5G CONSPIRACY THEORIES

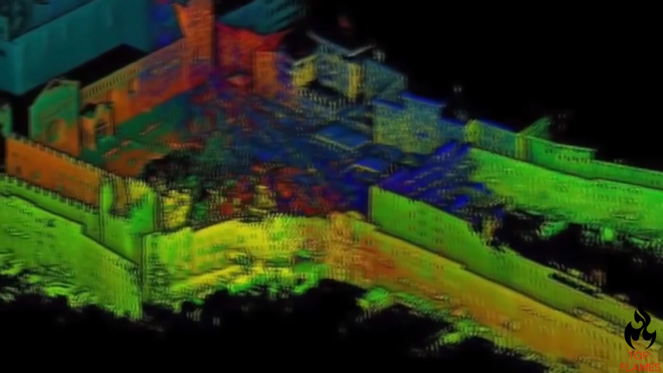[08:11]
and it can actually data gather. It is a target-acquiring system.